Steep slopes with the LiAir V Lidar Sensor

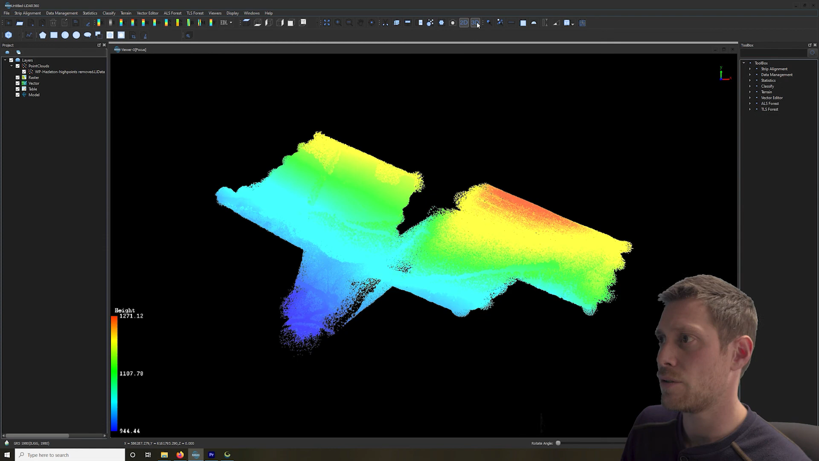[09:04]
We're going to look at some of the visualization tools and the terrain module. There's a couple other modules in here and there's a lot of other tools, but we're just going to touch on those briefly. Let's dig into the visualization. Let's go to 3D. So there's the point cloud. This is the flight up on the steep slope logging they were doing there. So we have different types of visualization tools. Right now it's by elevation on a color scheme. You can take elevation, you can pick any one of these color schemes you want. Some of them are nicer, but I mean, everything to your own preference.
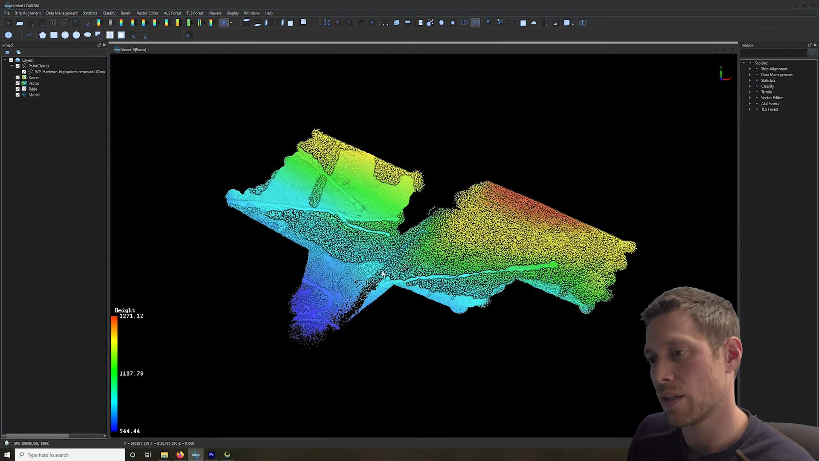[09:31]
So once we got that, let's, if you colorize your point cloud, you can view it by color.
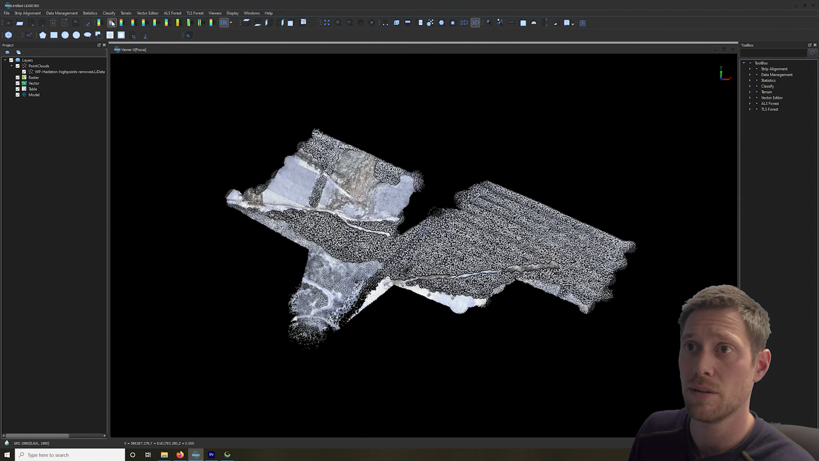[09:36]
You can also view it by intensity.
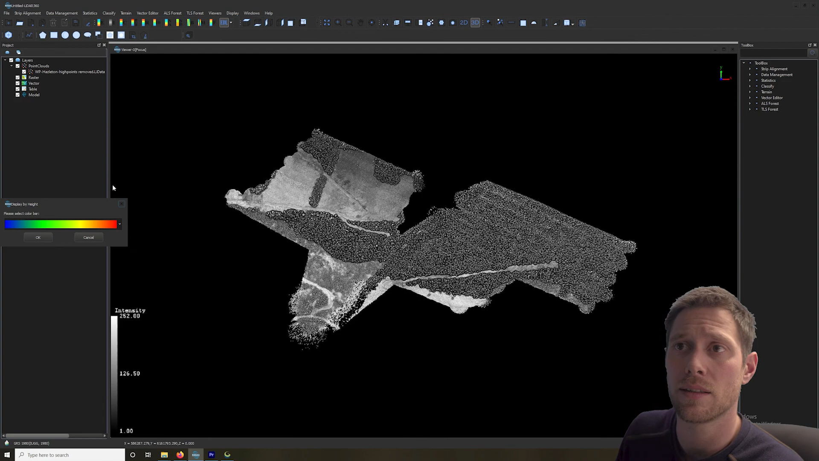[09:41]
And let's go back to color here for a second and take a look at the logging block here.
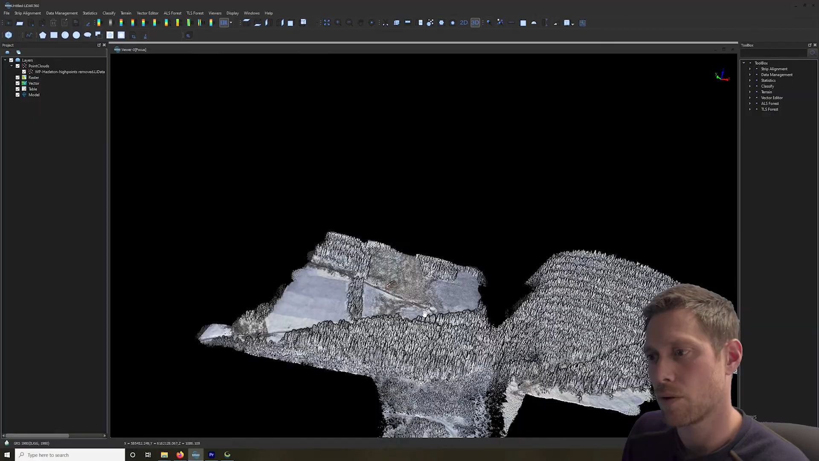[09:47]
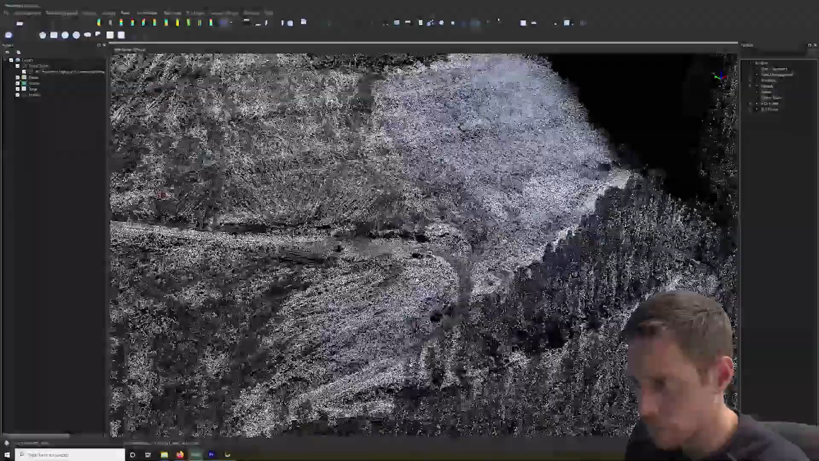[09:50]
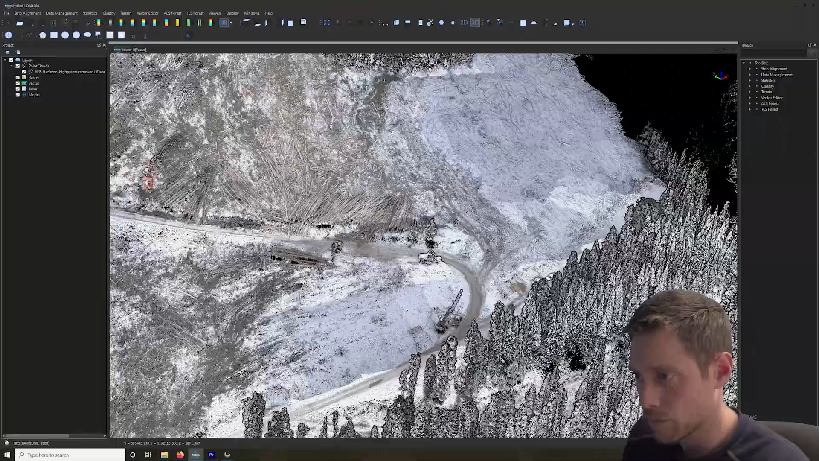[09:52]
There we go. Yeah, it's nice. There's the equipment and they're all working away there.
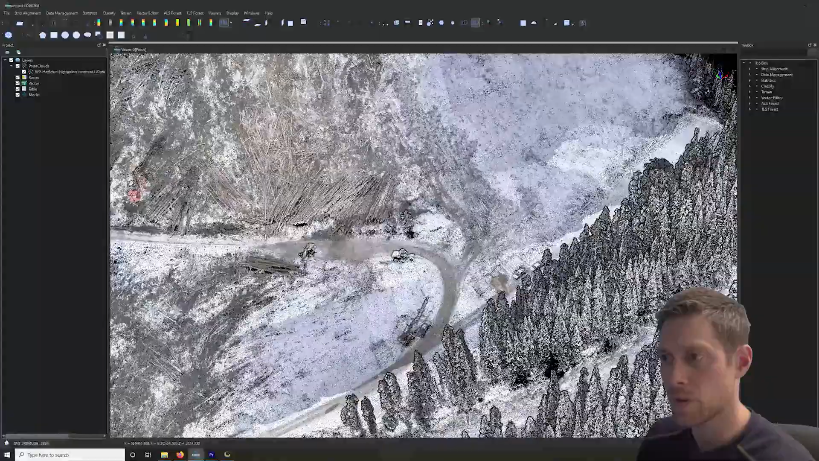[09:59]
One machine was swinging mid-flight.
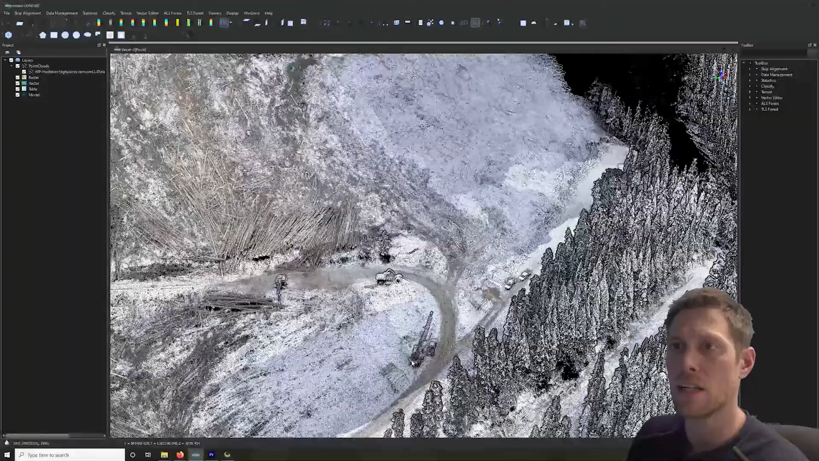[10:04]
Let's take a look at the ground points here. So I pre-classified this file already.
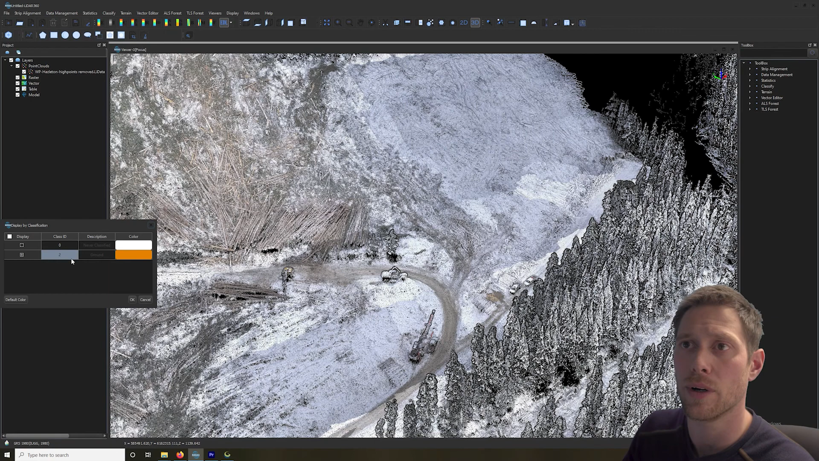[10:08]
So let's take a look at just the ground points. And this is my favorite part of the software is the ground point identification. I got a hole right here and that's because I was trying to be a little too picky to try to give you guys a really good example. But this program does a phenomenal job of identifying just the true ground points. A lot of other software's they kind of, yeah, they don't get all the other points. Like you'll have like the bottom of a tree, you'll see there's going to be points. They come up and over and they try
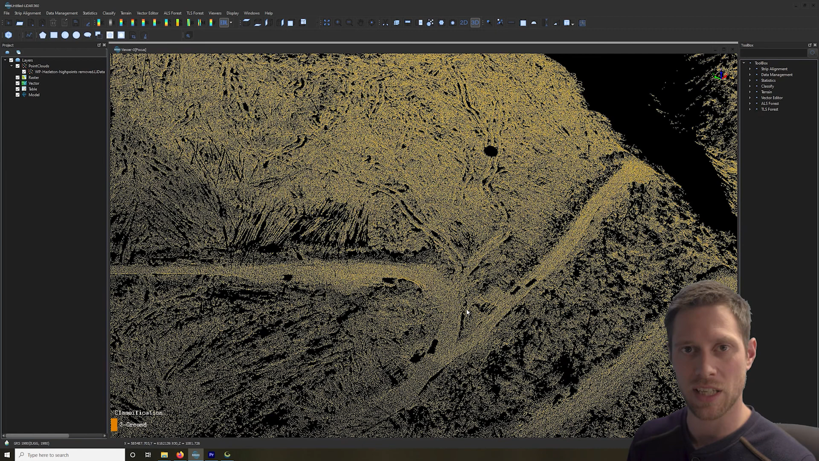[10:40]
to get as many points as possible to keep that point density up. Where I think that this one does a much better job at giving you true accurate data.
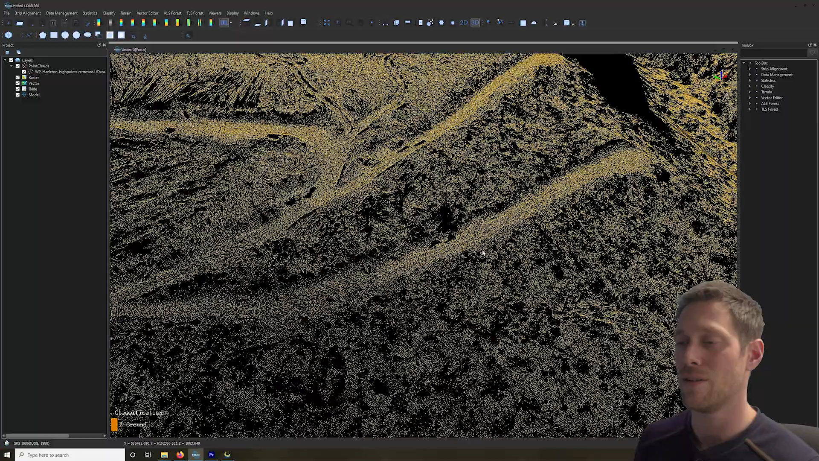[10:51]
If you want the higher point densities, you can change the settings a little bit to get the higher point densities. But at the end of the day, your main goal is to get a terrain data and an elevation model. This is what you want. So let's make one actually. Let's go to the terrain layer. So now that we've classified the point clouds, you want to go, let's make a bare earth. So that would be a dim.
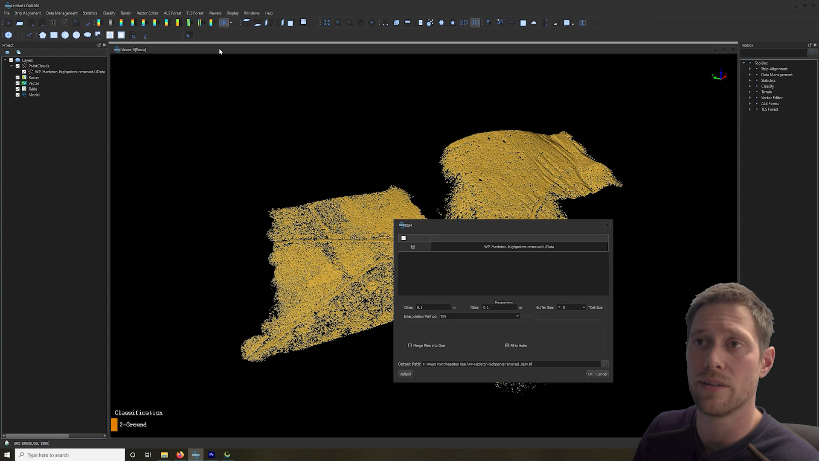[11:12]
You would select your resolution on X and Y. Select your triangulation mode here. Let's just stay with Tim. You know what, I actually made this already. So normally you would click OK.
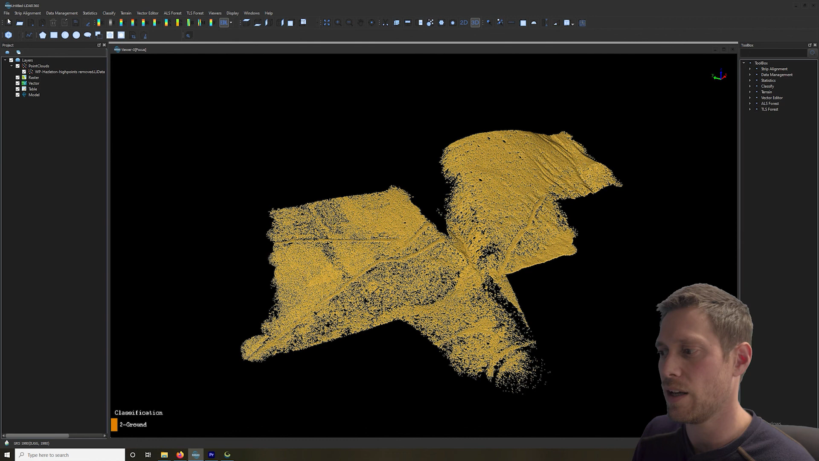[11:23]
But I'm just going to go to file, data, add data. Select my dim right there. So here we have the dim. So now you can export this and for other people, if they want to use that, they can go, let's have another software open right here and this is what it looks like.
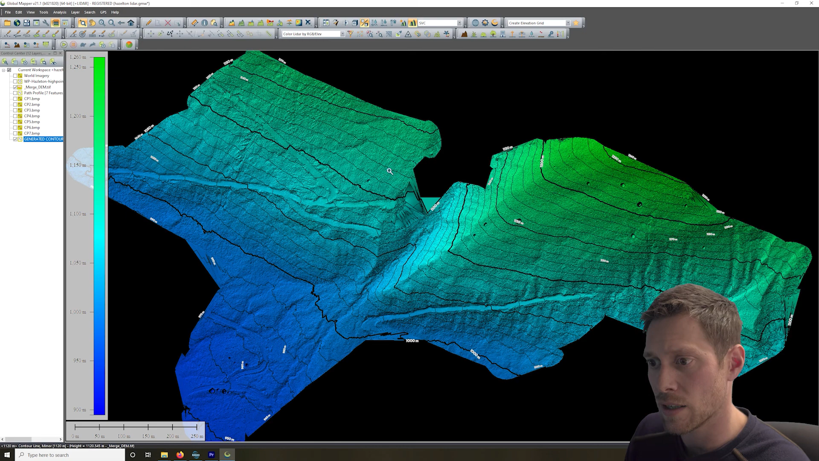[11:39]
So we can zoom in and you can actually see all of the individual tracks looks like an ant farm from all the equipment in here.
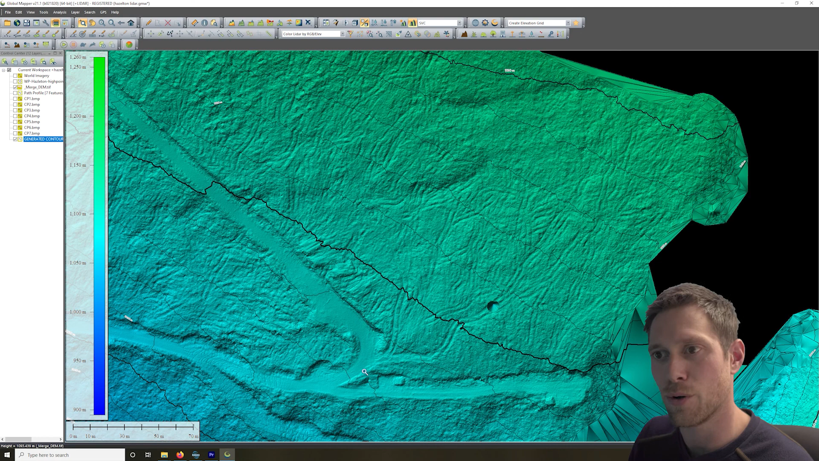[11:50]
The detail is very high and it's still very smooth looking. That's good. Let's go back to LiDAR 360.
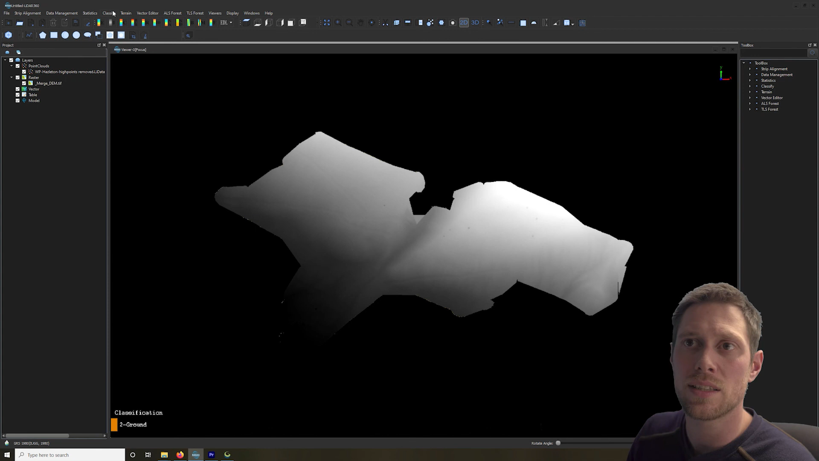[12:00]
So let's go to the terrain module here again and make a hillshade. So you're going to select the dem that you just created.
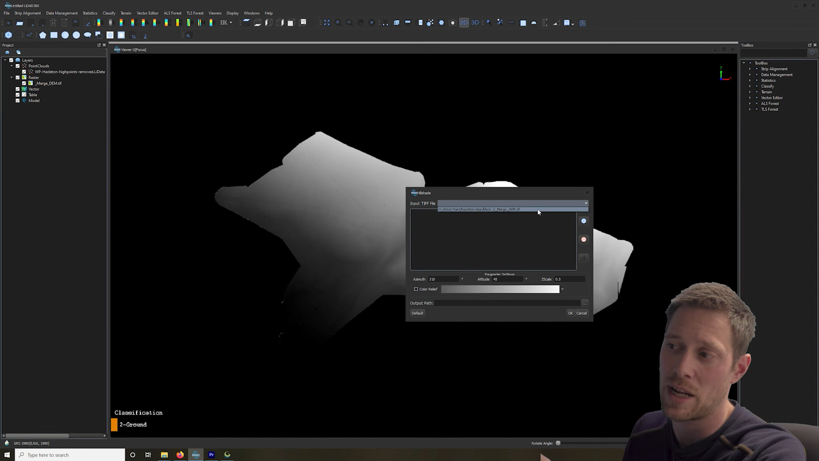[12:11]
It's kind of nice, they actually automatically highlight the folder that you're working in. So it picks the file right there. And you have some settings here. Let's just hit OK, see what happens. This is going to take a second but never mind, it's going pretty quick.
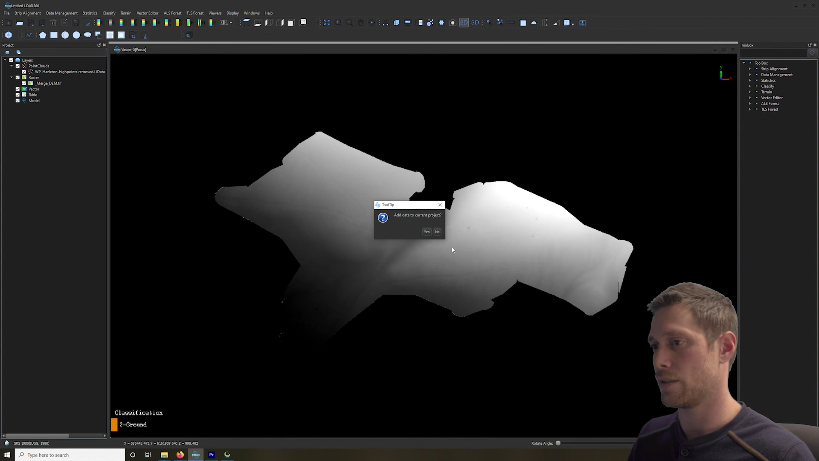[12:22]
Oh look at that. Hillshade. Yeah, nice. It's a little bit dark but that works for sure, gives you a good idea of what's going on.
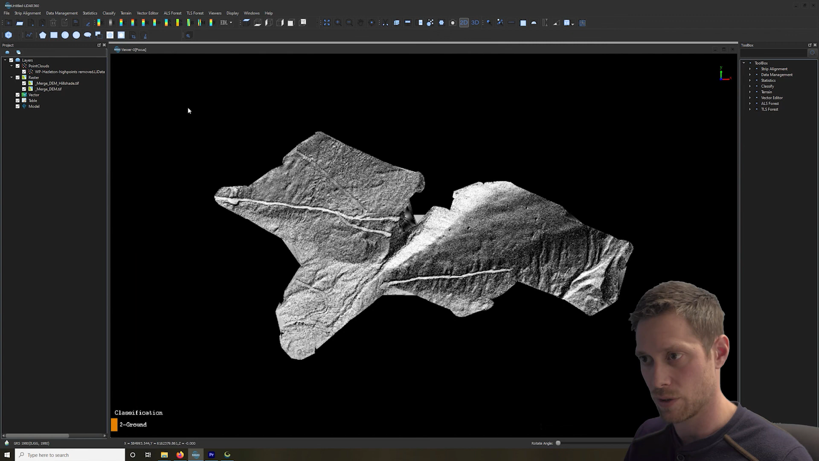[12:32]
Let's get rid of these guys here. I didn't delete those. Those are actually now made. They're in your folder. Those are exportable documents that you can give for deliverables.
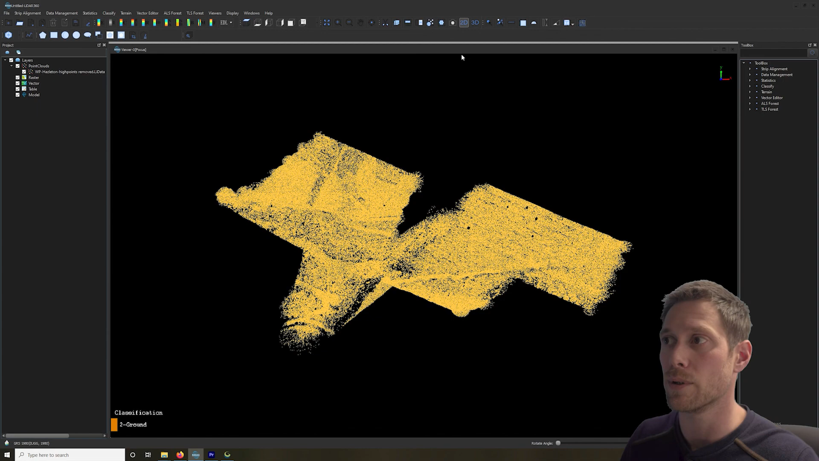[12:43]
Let's go back to the 3D. Am I upside down?
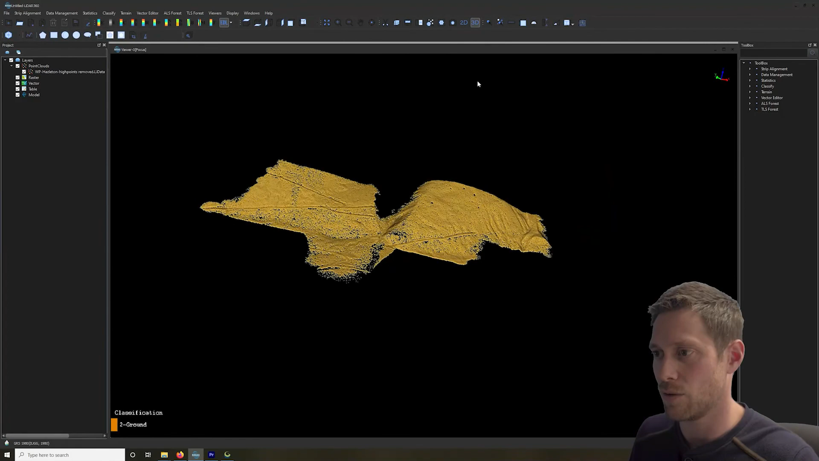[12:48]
I just totally confused myself there. As you can see, the visualization tool in here is really good. I don't know what else to show you. I want to show you more in the software but I'll have to do another video another time because there's just too much to go through.
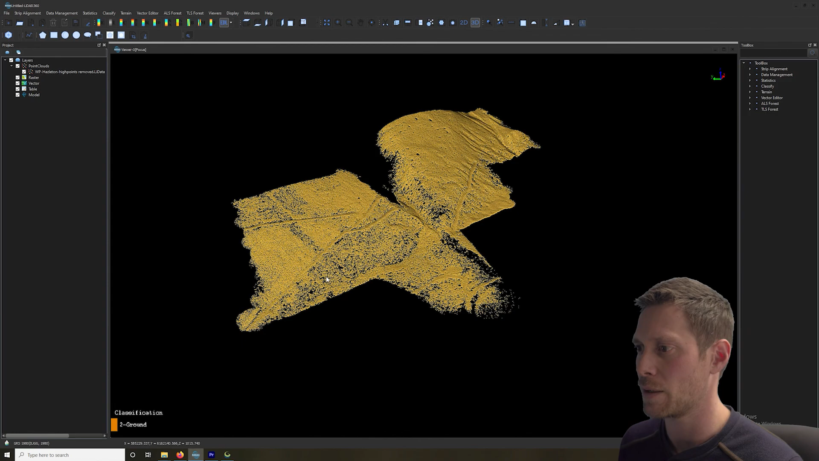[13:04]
But as bare tools,
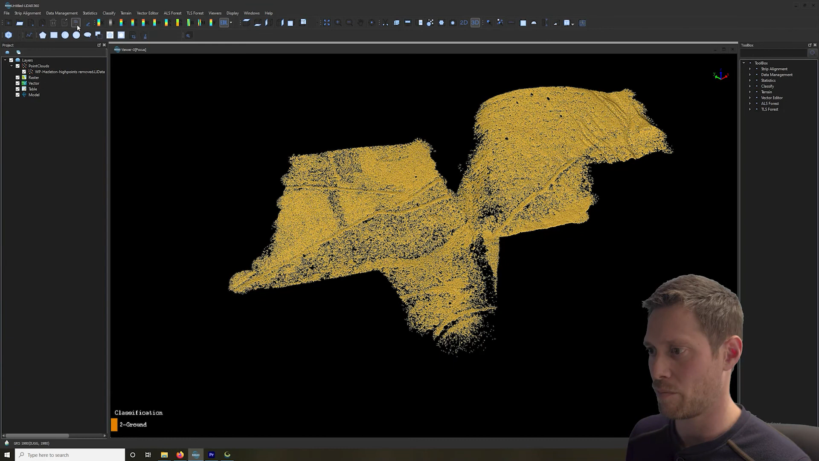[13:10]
this thing does a really good job for point cloud visualization and its workflow is really smooth.